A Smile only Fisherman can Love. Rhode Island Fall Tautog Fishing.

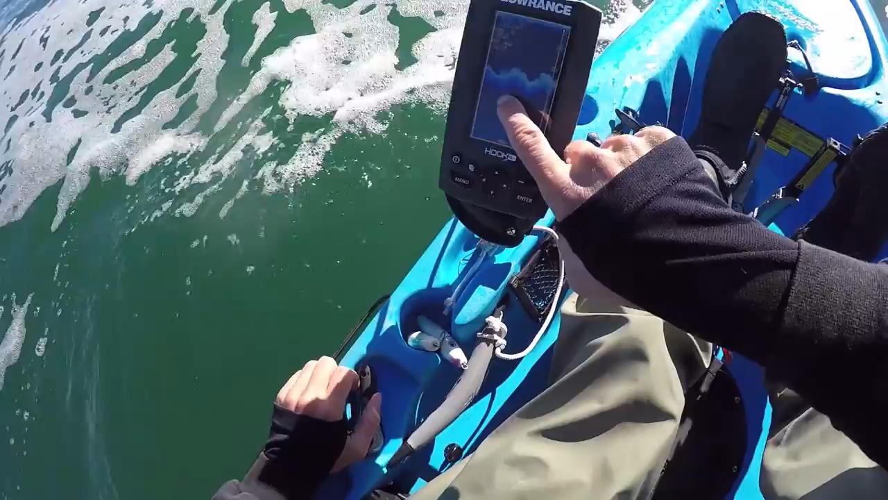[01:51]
I don't know if you can see on the fish finder. It looks like a pile of some big boulders, and then there's a spot above. It looks like there's probably a tog there. Oh yeah, some really good structure here.